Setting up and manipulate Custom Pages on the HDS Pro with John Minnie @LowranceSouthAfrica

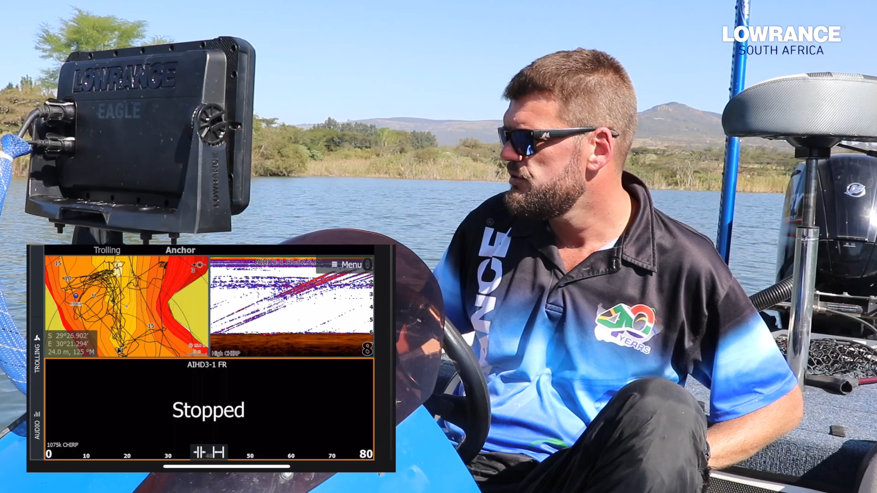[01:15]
And now this is always saved on the right-hand side of the screen.